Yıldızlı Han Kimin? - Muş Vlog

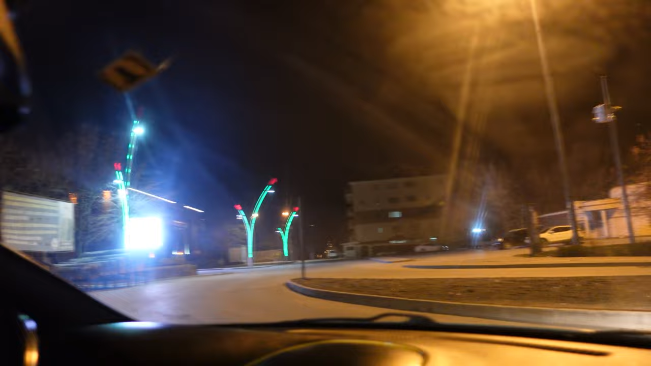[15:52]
Tamam mı? Belediyenin yanında tarihi belediye var, eski bina. Şurası. Ve eski Muş şuraya kadar hocam. Şuraya kadar. Evet. Şu kırmızı yeşil ışığın olduğu yer mi?